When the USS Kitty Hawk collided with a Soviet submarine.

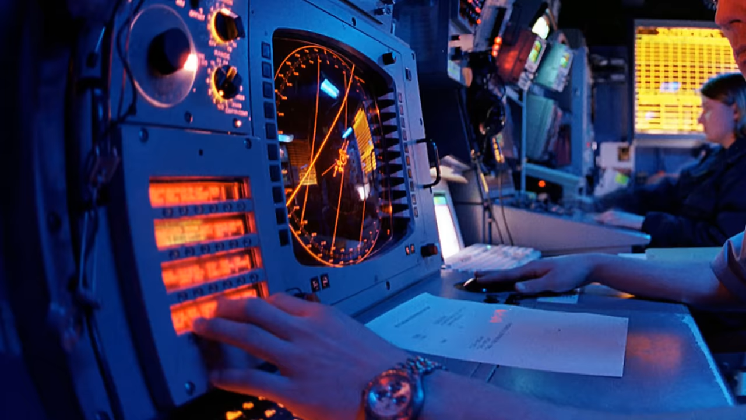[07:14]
Captain Rogers was on the bridge at the time, monitoring one of the ship's radars. He said, we felt a sudden shudder, a very violent shudder.
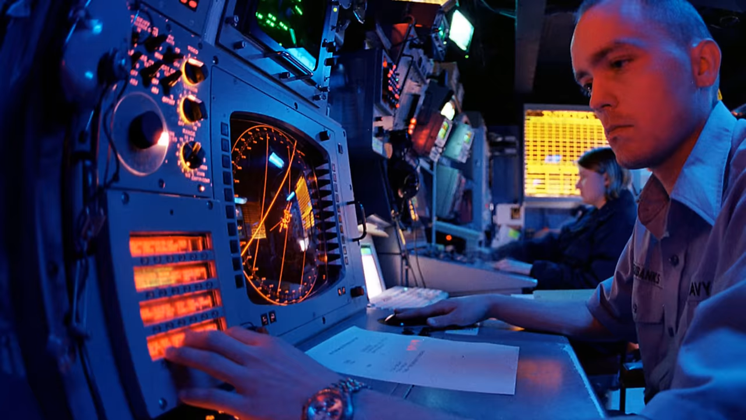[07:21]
The radar was designed to detect surface contacts and would not have seen the still submerged submarine.